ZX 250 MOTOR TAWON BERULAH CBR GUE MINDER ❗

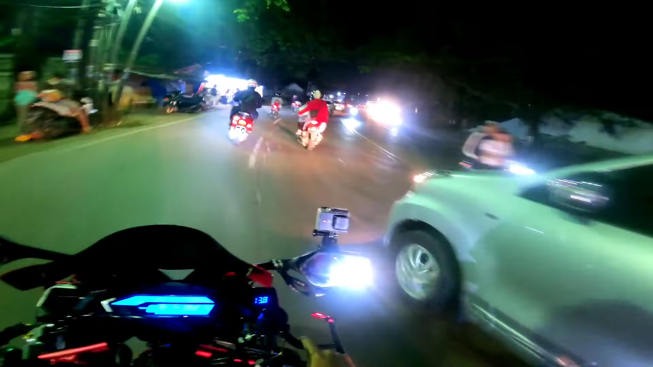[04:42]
Gue baru kali ini keluar malam sambil ngoceh-ngoceh lagi kayak gini bro. Karena udah lama banget gue ngoceh-ngoceh di jalan malam hari kayak gini. Jadi kalau lagi rame begini bro, gue mau kencang pun ngeri bro. Soan mobil gede-gede banget, anjing, ngeri gue. anjing. Tuh di depan ada lagi. Aduh, ngeri banget. Mau pada kemana kali malam-malam ya?
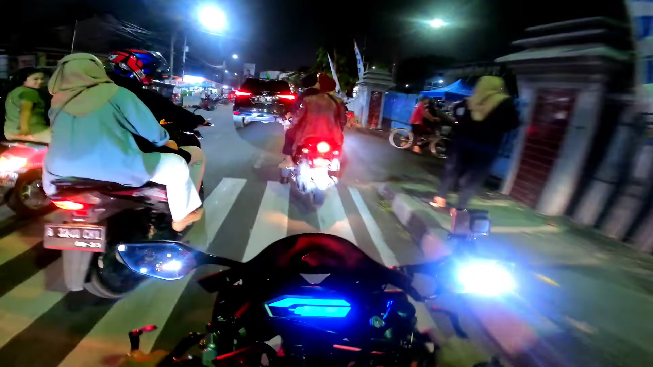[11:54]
Ayo. Weh, sen kiri belok kanan. Anda, kan jadi ngomel gua tuh. Ah. Gara-gara dangdut rame banget anjir, bener dah. Rame banget. Ini gua sebenarnya acara jam 8 ini, boy. Ini udah jam 9 gara-gara macet nih.
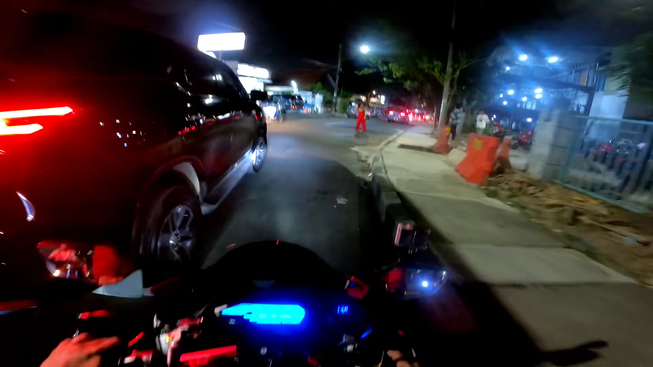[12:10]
Nah, di mana-mana di sana di mari itu macet. Ya.
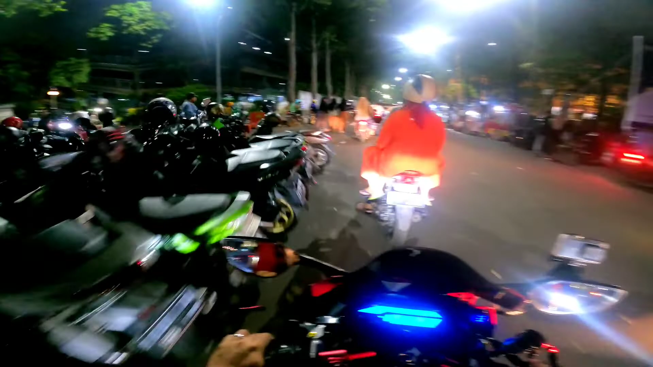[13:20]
Gue kira bisa lewat situ bro, ternyata dijaga. Jadi lewat sini nih bro, ya. Tuh, kayak parkir mobil. Tadi di sana rame banget ya. Bisa nggak nih lewat nih?
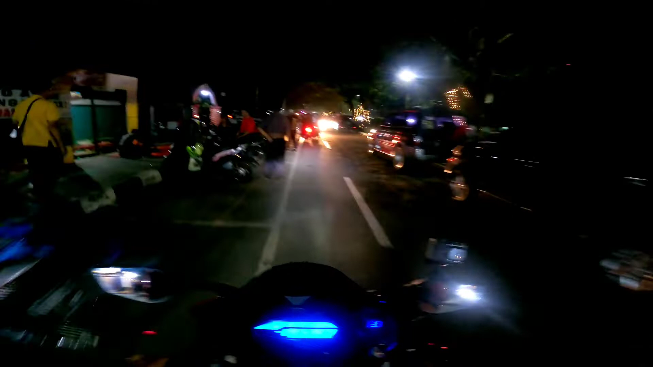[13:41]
Mudah-mudahan bisa ya. Ada R15.
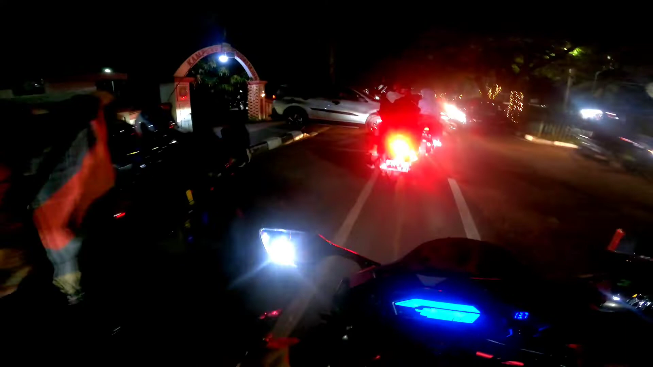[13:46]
Acaranya di sana tuh udah rame tuh bro.